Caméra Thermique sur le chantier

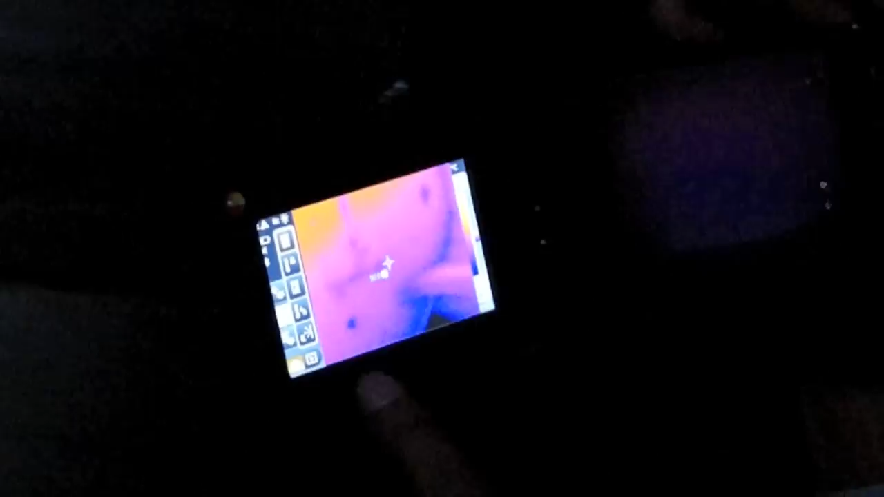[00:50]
Alors, ce qu'on peut faire avec cette caméra thermique, tu sais, quand j'enregistre une image, j'enregistre réelle de ça.
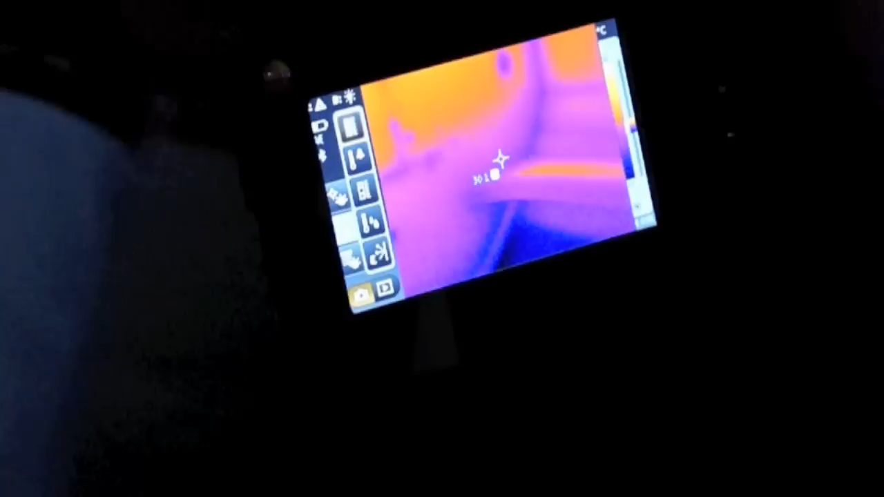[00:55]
Je prends une image réelle de ça, ce qui fait qu'au niveau du logiciel, derrière, on va pouvoir fusionner les images réelles et thermiques.
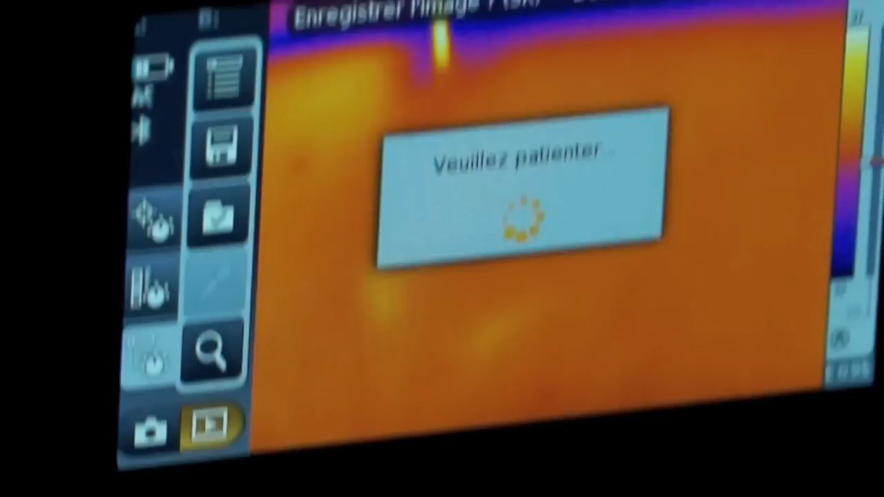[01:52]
Ouais, dis où tu veux, je suis prêt. Alors, je vais te mettre le laser, la lumière, pour la lumière, si tu veux. Ouais.
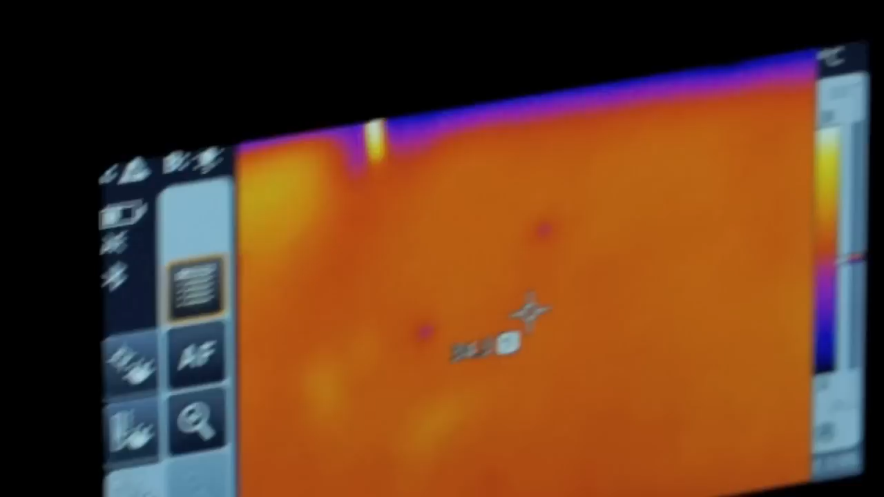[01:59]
Le laser. Alors, dis-moi que c'est là.
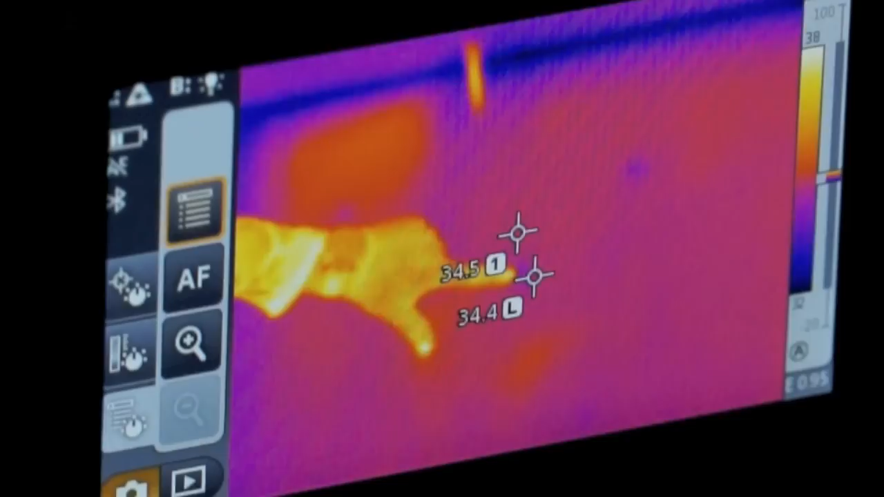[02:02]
Alors, c'est là. J'ai de l'eau qui sort. Et l'autre, il y en a une ici.
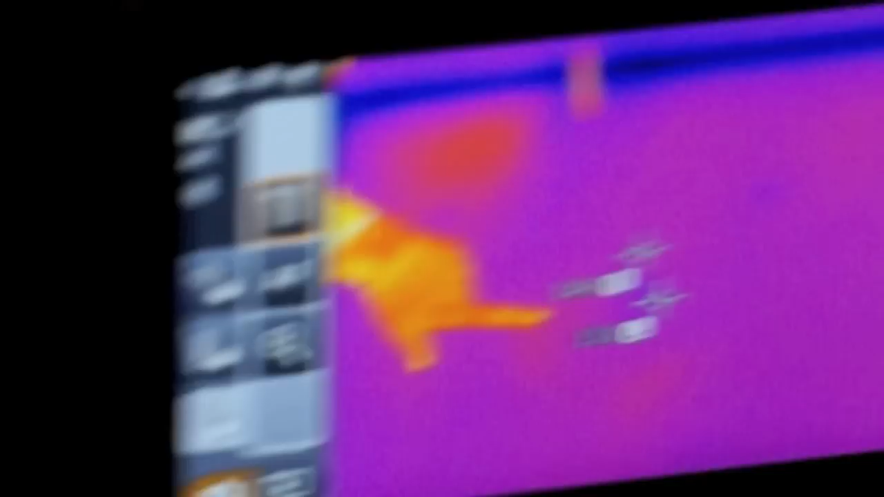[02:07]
Et l'autre, c'est là. Ok. J'en ai une là. Là.